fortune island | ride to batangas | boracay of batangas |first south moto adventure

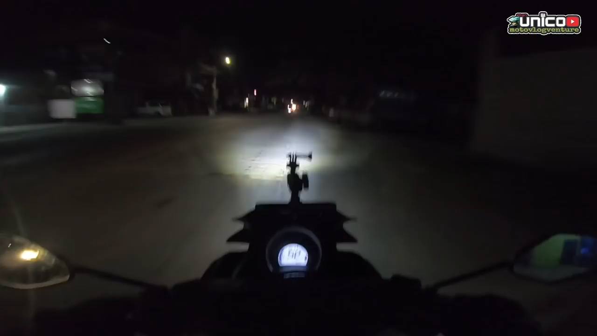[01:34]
Pangkaraniwan nagra-ride tayo umaga or madaling araw. Ngayon naman po ay alas 10 ng gabi ang ating ride. Kung mapapansin niyo po na pangkaraniwan ng ating content or ating moto adventure ay dito po sa norte. So ngayon po ay magsisimula na tayong mag-explore sa south.
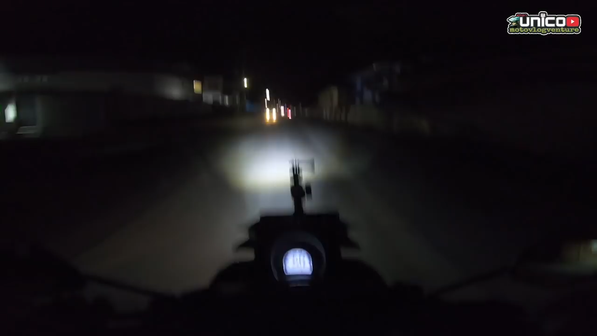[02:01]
Ito po yung kauna-unahan na papasok po tayo sa south at magsisimula na mamasyal at alamin kung gaano ba kaganda ang mga tourist spot sa south.
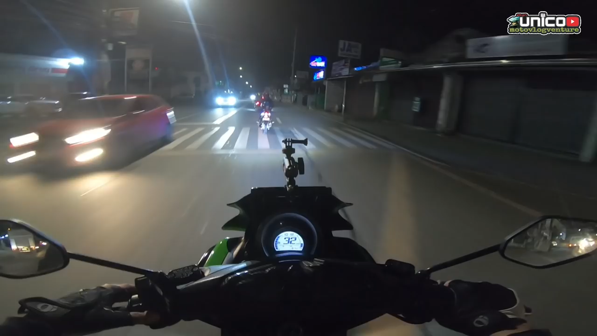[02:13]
So matagal-tagal din po nating pinalano na magawa ito at ito na nga po yung araw na yon. Yan, at papunta na nga po kami ngayon ng monumento para kitain po yung mga tropa natin doon, sina Best Best at si Majux. Ang mga kasama natin ngayon, ayan si Roto at saka si Gio saka si Ache. Siguradong masaya itong ating gagawin na moto adventure na ito.
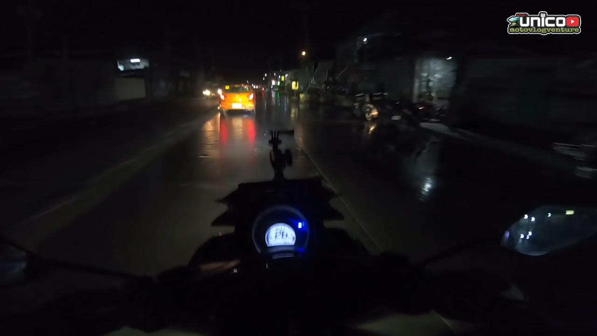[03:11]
Napakalaki ng pagkakaiba ng daan sa papuntang norte saka sa daan na papuntang south. Ito nga yung pa-Manila, pa-Monumento, yan, pa-EDSA. Dito sa parte ng Bulacan, sa Balagtas. Grabe daan dito. Kapag kayo ay dadaan dito, mag-iingat kayo. Lalo na kapag kagabi at hindi nyo kabisado yung daan. Ay, pwede kayong mapahamak talaga. Ayan, oh.
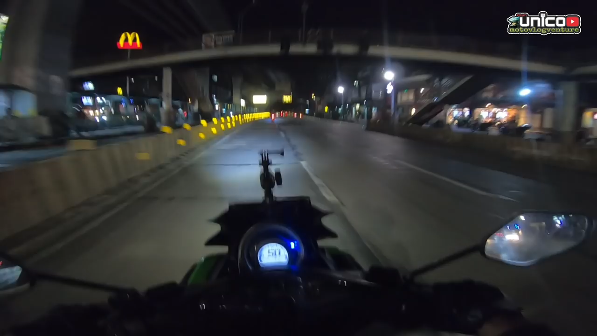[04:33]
Kaya nakakapanibago kapag city drive yung ginagawa natin. Tayo nga ay baguhan pa lang pagdating dito. Kaya unti-unti natin kakabisaduhin yan. Dahil mukhang madadalas na rin naman tayo sa south. Wow! Solid! Dati, no? Yung nakikita sa mga vlog natin. Puro mga bundok. Ngayon naman, mga matataas na building.
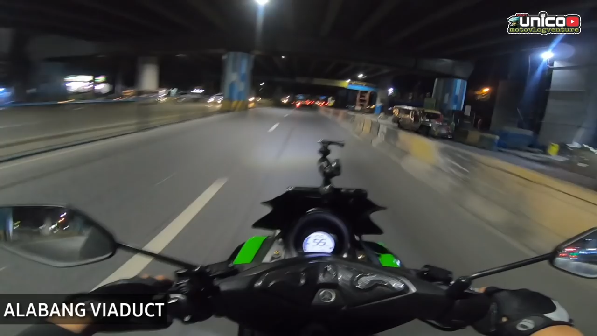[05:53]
Dito na tayo sa Alabang. Alabang girls. Sarap magmotor dito kapag ka ganitong oras. Ewan ko lang kapag ka daytime na, no? Lalo siguro yung mga peak hour, naku, napaka-traffic siguro dito. Kaya i-enjoy lang natin hanggat maluwag ang kalsada. Andito na tayo sa Santa Rosa, Laguna.
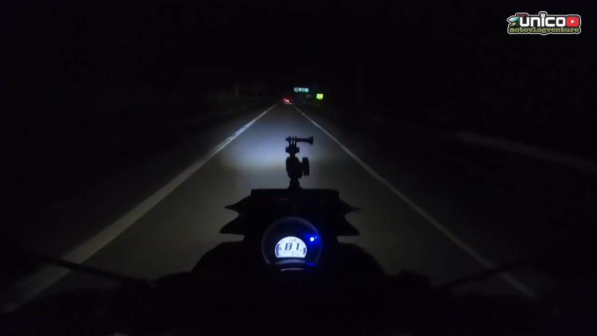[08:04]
So ilang oras na tayong nagbabiyahe mula Pulilan? 5 hours na tayong nagbabiyahe. Yan. So dire-diretso na tayo ngayon ng Matabungkay.
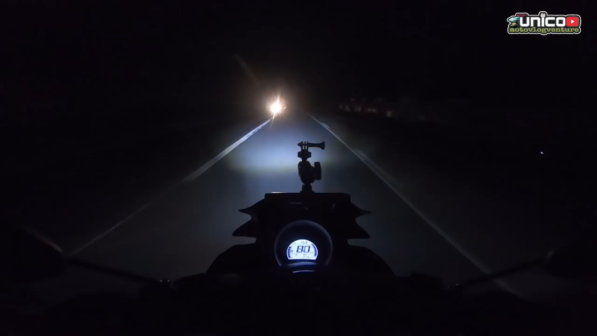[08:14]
Ala eh, napakaganda ng daan dito sa Batangas. Mauubos yung takbo mo. Diretso na, maganda yung kalsada. Dumadaan na tayo sa kurbadang daan. Matutulis din pala ang mga kurbada rito. Alright, andito na tayo sa Matabungkay, Batangas. Sa wakas,